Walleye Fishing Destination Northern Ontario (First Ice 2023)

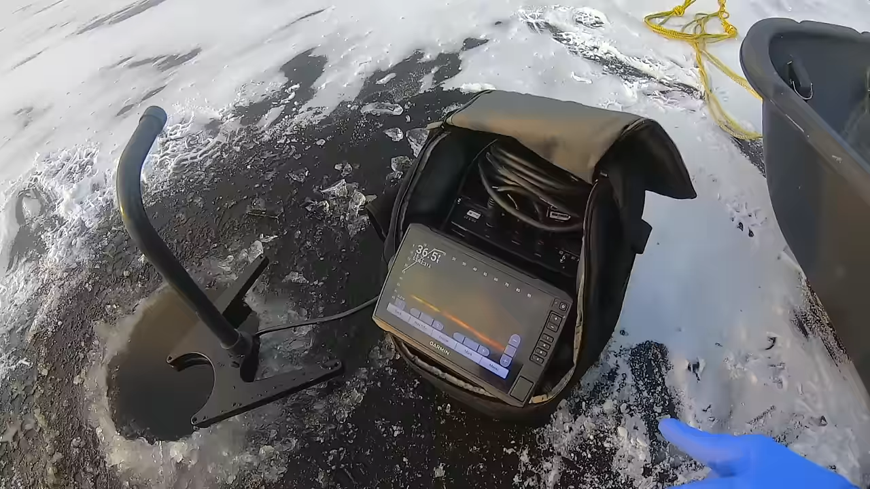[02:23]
we got a fish about 25 feet away this is the bottom here like i said i'm going to use my active rod here when i pan the